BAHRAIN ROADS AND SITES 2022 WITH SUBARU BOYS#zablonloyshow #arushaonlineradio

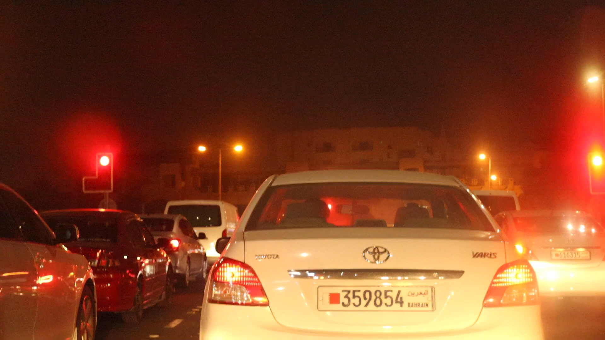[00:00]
Oya, mambo vipi, kama uja subscribe kwa channel hii, subscribe in 1, 2, 3, 4, 5. Subscribe. Leo nakupeleka road trip kidogo Bahrain. Kwa hiyo kama uja tembea Bahrain, hii hapa ni Andalus. Kwa hiyo, twende pamoja ujue Bahrain, sindio?
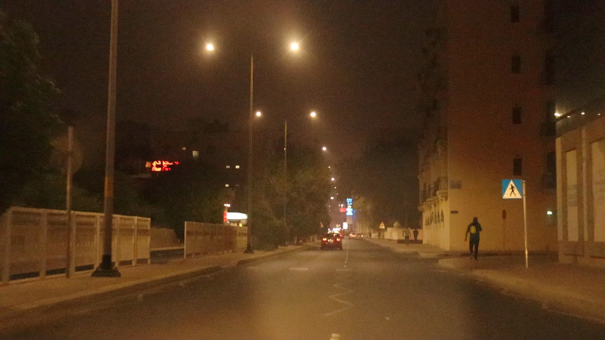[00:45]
Hotel Seychelles on your Hotel Seychelles.
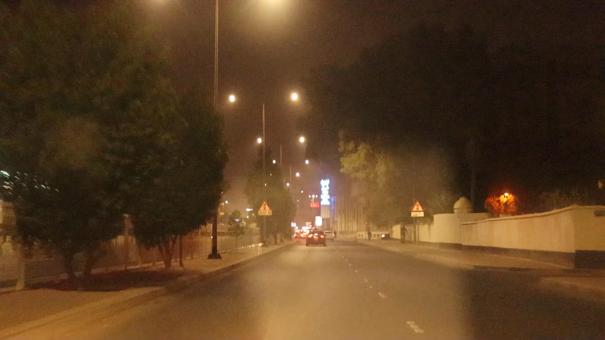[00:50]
Hotel Seychelles on your left. Sindio? Ndio hiyo, ndio Bahrain. Tembea kiasi ujue Bahrain. Itakuwa kama mwendo wa dakika 30, ni dakika 30,
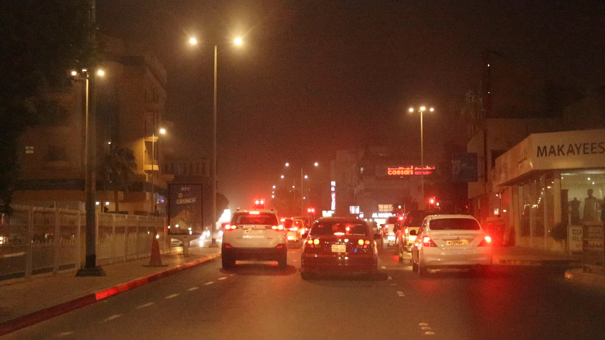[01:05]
na nitakuwa niko nyuma ya Super MC, ya gari ya Super MC kwa tu hapo mbele unavyoona MC Kobole.
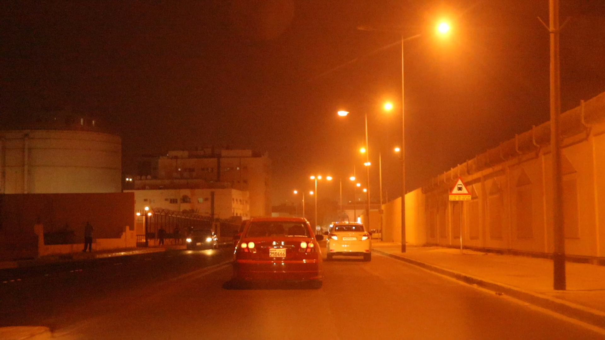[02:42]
Kuna British club ni club ya wa British, iko ya kwa Malasam.
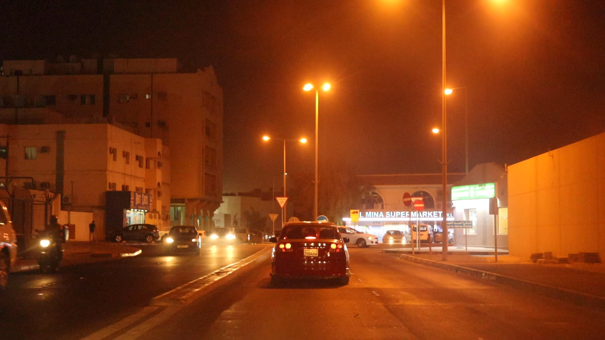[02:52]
It's on my left. Ukienda hapa mbele kidogo tutaipata, it's on my left.